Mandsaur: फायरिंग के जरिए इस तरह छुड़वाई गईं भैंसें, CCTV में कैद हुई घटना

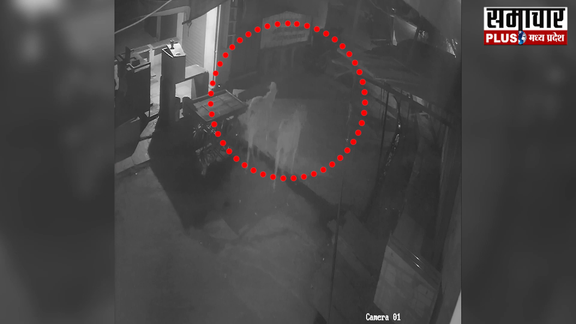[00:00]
चोरी चकारी की वारदा दो आपने बहुत सुनी होगी कभी बच्चा चोर तो कभी बाईक चोर आए दिन पुलिस की पकड में आते ही रहते हैं लेकिन
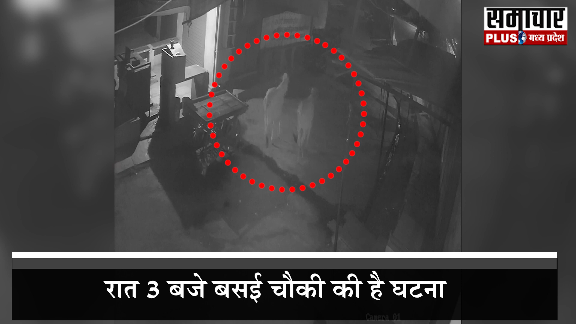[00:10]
भैस चोर के बारे में आपने शायद कम ही सुना होगा ये जो CCTV फुटेज आप देख रही हैं ये एक भैस चोरी की वारदात को दर्शा रही है दरसल मंदसर